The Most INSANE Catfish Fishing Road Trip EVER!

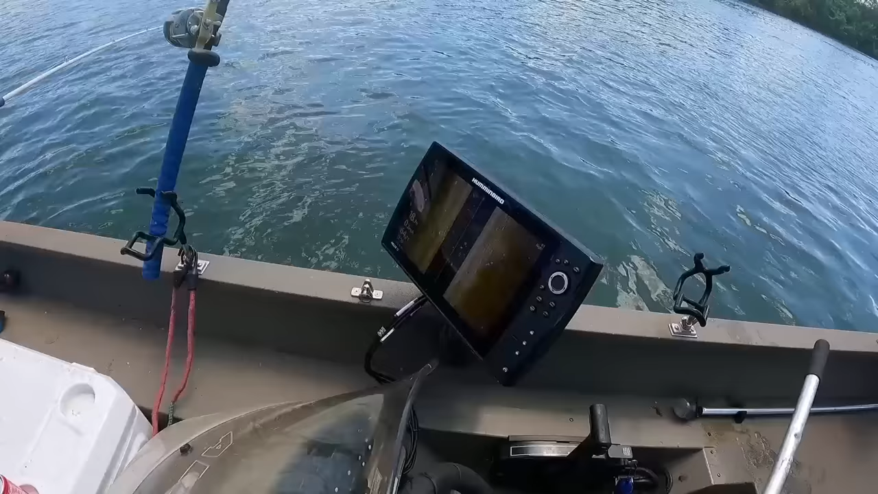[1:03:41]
Yeah. Well, right here. This one's getting hit. Oh, yeah.